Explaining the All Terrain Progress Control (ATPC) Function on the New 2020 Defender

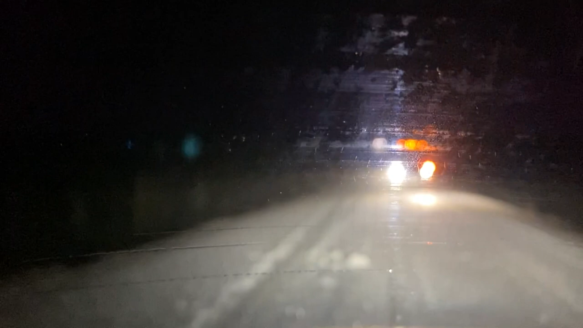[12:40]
It's a really poor video. But I. On the way back from Alaska. Alaska. It wasn't Alaska. The Arctic Circle. On the way back from the Arctic Circle. I hit a major snow storm. I'm sure you've seen the video. And. Uh. I'm careering down this. This thing from Nugget City. And the snow's terrible. And there's. There's a big truck. A semi truck. That's parked. So it's stuck on this hill. And. Uh. I ended up pulling a. Uh. A van. And a. Three axle truck. Toed the big truck out. Um.
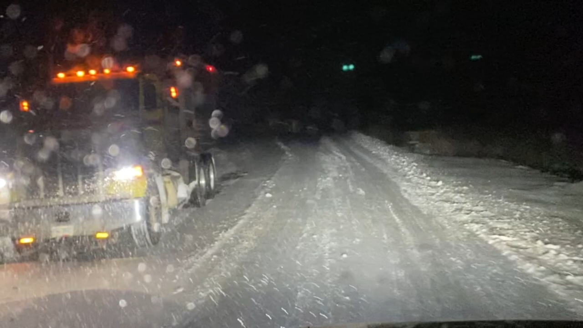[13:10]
But I ended up towing the. This. These two. Things. Up this hill. Uh. And it was very dark at night.